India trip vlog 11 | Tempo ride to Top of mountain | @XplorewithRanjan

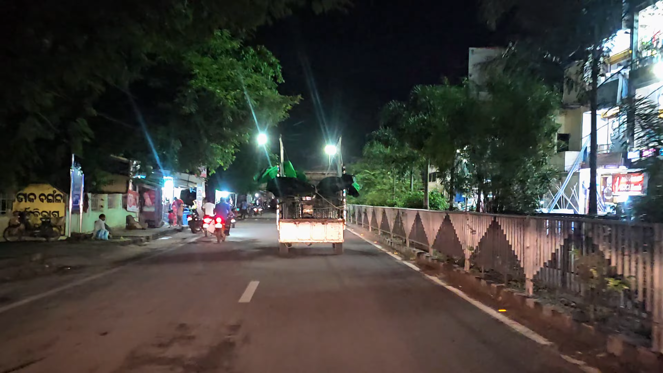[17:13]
सो अभी वापस जा रहे हैं हम लोग नयागढ़ से, ये नयागढ़ सिटी ऑलमोस्ट क्रॉस हो चुका